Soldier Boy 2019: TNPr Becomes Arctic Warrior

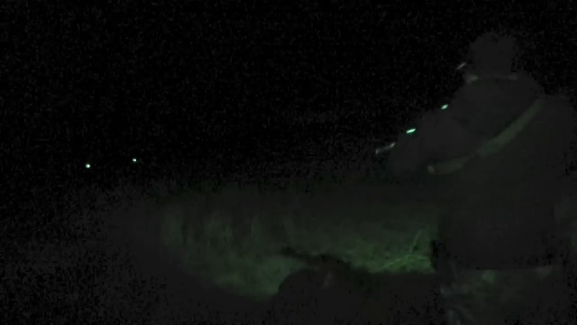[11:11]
Left target. Right target. Right target. Oh man. You see it?
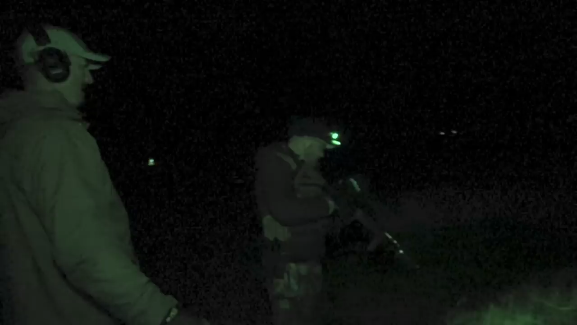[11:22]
There you go. Get stable. So where we're at right now, we're probably inside. Tear it up. This guy's putting rounds on you. Let's go.
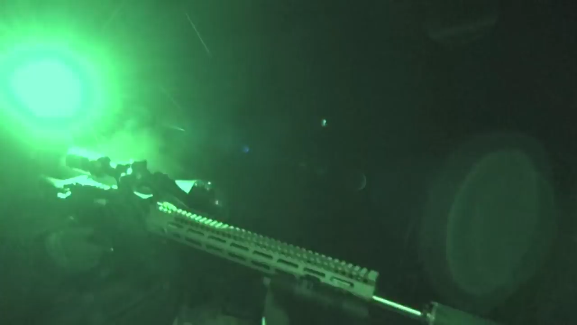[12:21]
Reload, reload, reload. We'll call that target good. Stand up. Stand up. Pivot all the way behind you. Hit that target behind you. No, right there. Left side. This one right here. Fast as you can. 10 rounds. Ready? On my mark, you're going to shoot as fast as you can and hit as much as you can on the whistle. Ready?
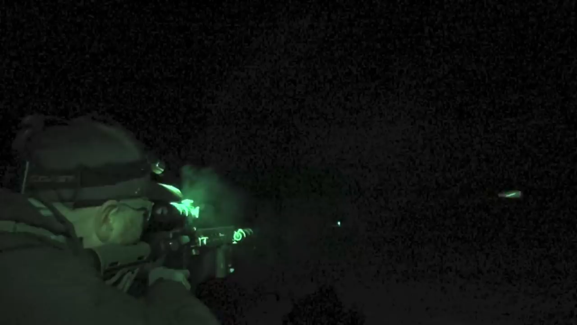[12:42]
Safe it.
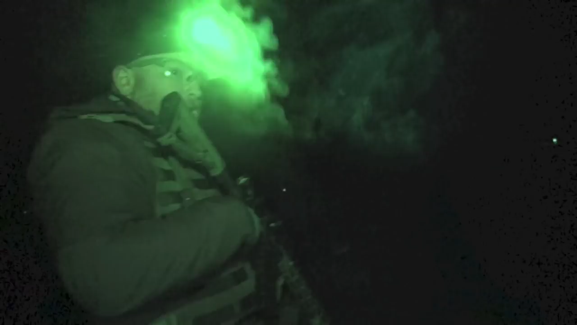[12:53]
Round's over. Oh, man. What do you think, tough. Buddy?
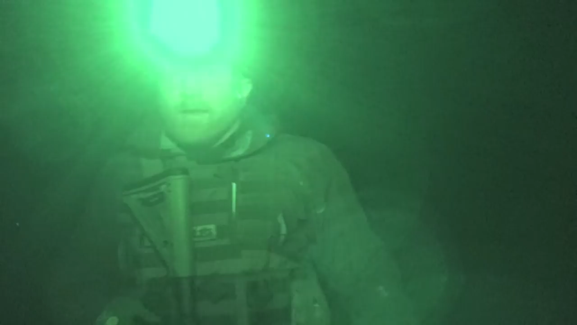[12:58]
Glasses fogging, scopes fogging, lights in my eyes.
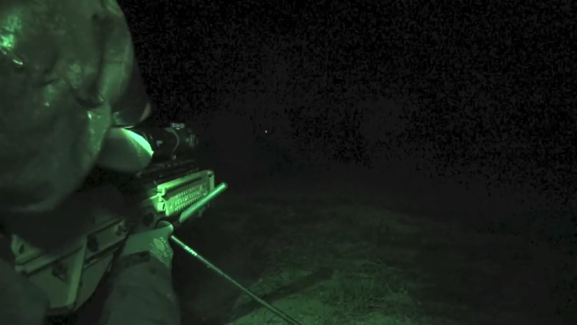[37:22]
Can you see the timer now? Yeah. Okay. Battery's gonna die. What? Battery's gone. Okay. There's hit! That's a hard shot. That's a tough shot.
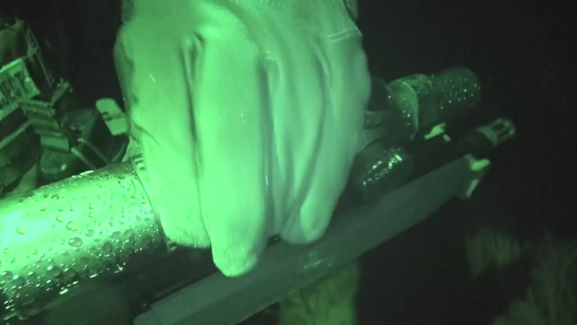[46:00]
That's my only issue. Is it? It'd be nice if they had like an indicator facing the shooter in big letters, right?
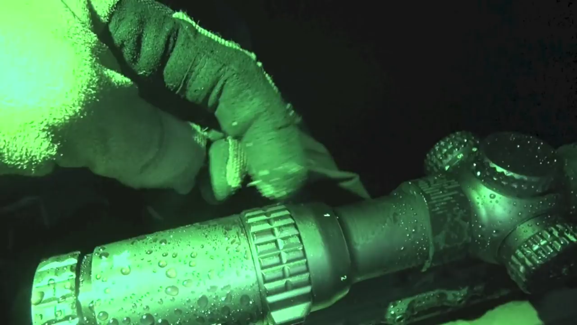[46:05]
That you could see. It's just this little tiny dot right there, and when I'm shooting,